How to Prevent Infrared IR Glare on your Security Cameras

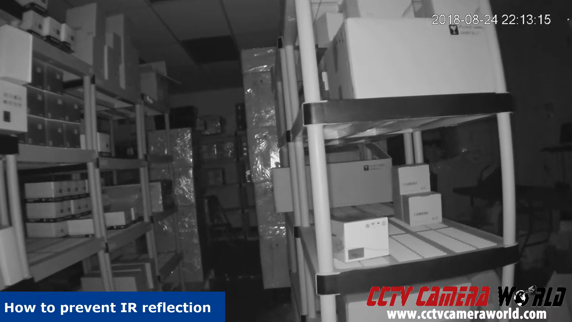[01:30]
So now I'm actually going to bring my hand closer and closer to the camera to show you what IR glow looks like or reflection. Start seeing this. So this haziness that starts developing it's because of my hand being too close to it. So if your camera is mounted too close to an eaves either a dome or a bullet it does not matter you'll start seeing reflection like this. Or let's say your camera is angled up and you have an eaves kind of protruding out in front of the camera something like this will happen.
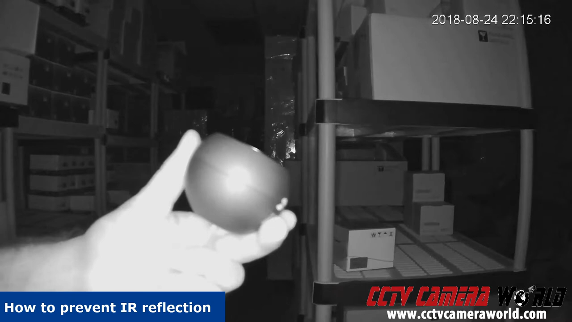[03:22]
So imagine this is a object it could be a bush it could be a person it could be a structure from your home. If you have something you bought a camera that has an IR throw of 100 feet or more and you're expecting that and you put an object too close to the camera this is what's going to happen it's going to focus its IR just so that the object in the front it thinks this this is the subject you want to look at and the rest of the stuff in the background will become dim. You need to be able to recognize that this is a not a problem with cameras it's a smart technology to allow the camera to reduce its IR intensity to make sure it can see objects that are up close.